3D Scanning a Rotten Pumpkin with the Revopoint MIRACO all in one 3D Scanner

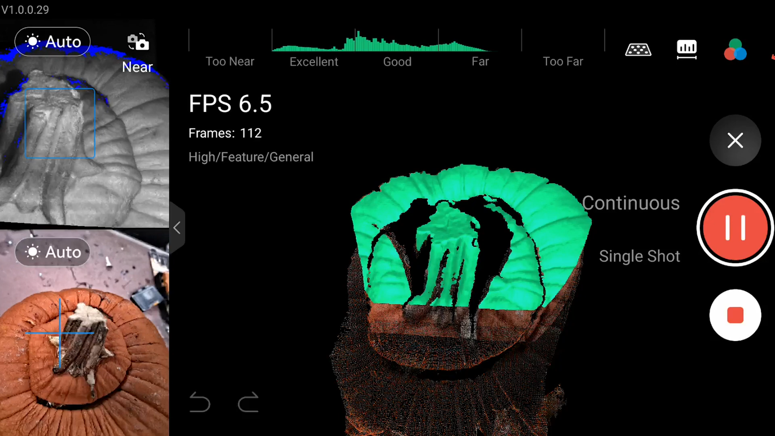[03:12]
But since the pumpkin is soft at this point I knew
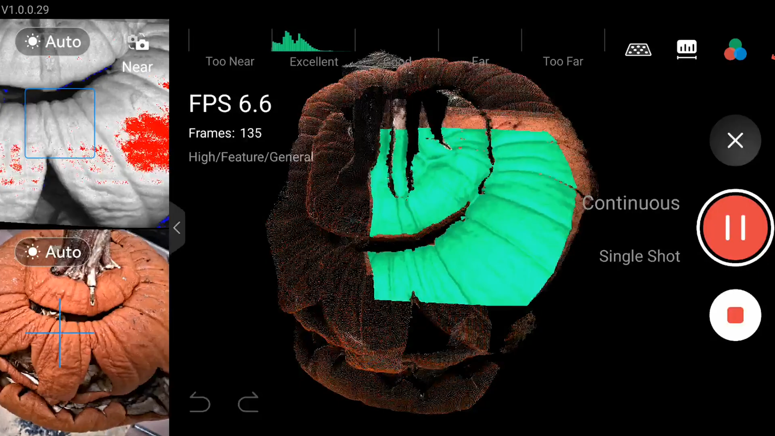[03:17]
that it would distort doing that and I wouldn't be able to actually match up those two scans.
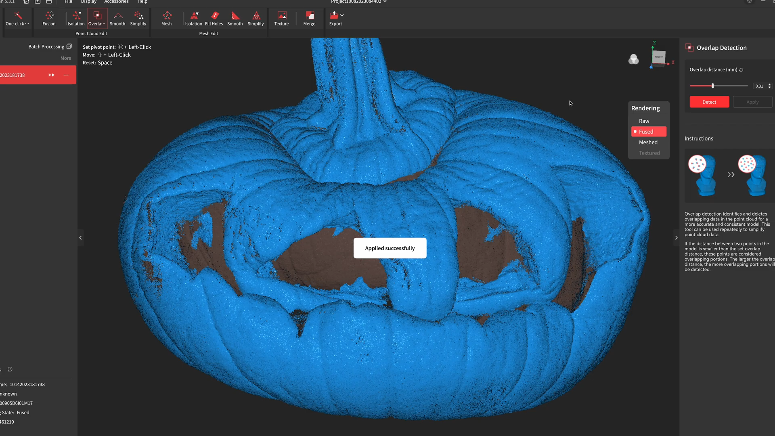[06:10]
So I did three scans of the pumpkin and chose the best one to work with.
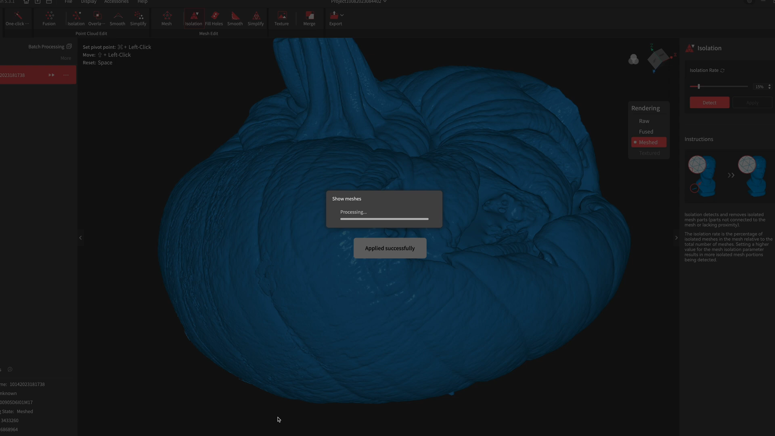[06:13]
The other two had some overlap misalignment on the side and the bottom.
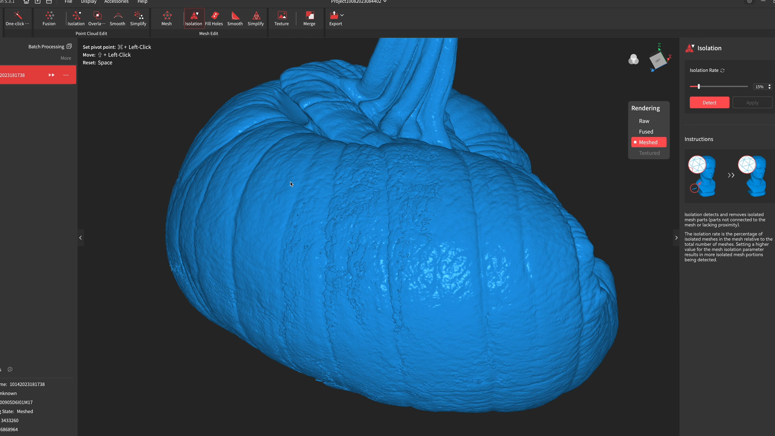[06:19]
I could have worked with either one of them but it was nice to have this cleaner one to choose from.
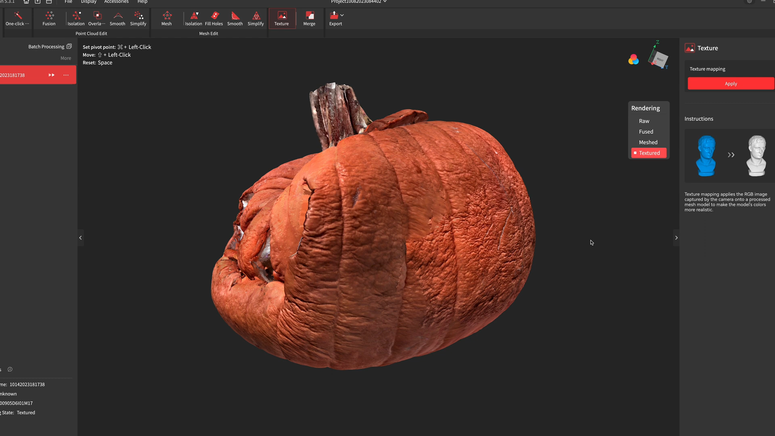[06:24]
You can actually process the scams right on the device because it's
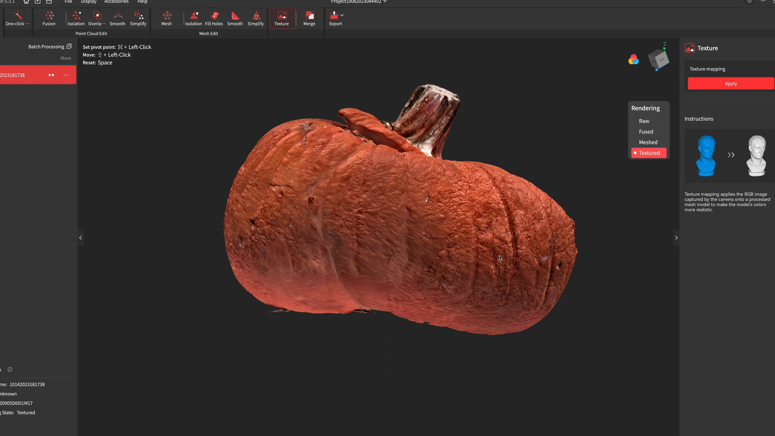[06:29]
basically running the same RevoScan program as the computer. But I sent the file over to the computer.